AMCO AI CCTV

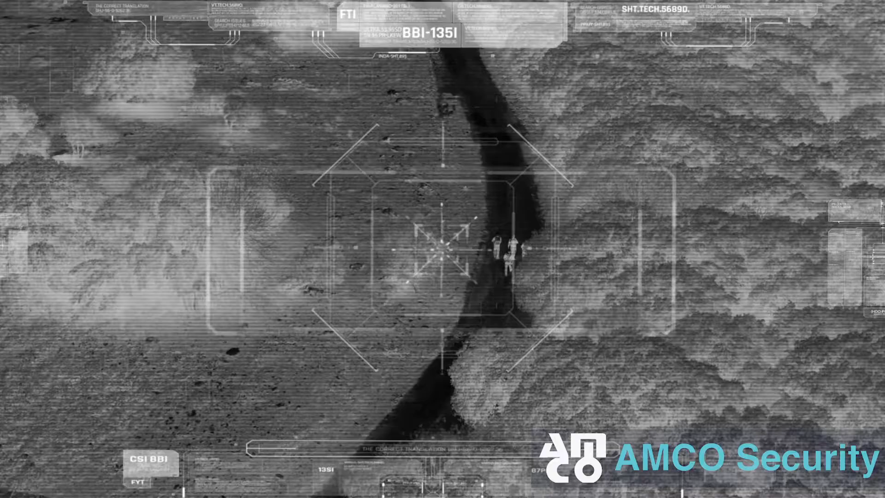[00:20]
or as complex as using long-range thermal cameras to detect human movement across large outdoor spaces, like a solar farm or warehouse.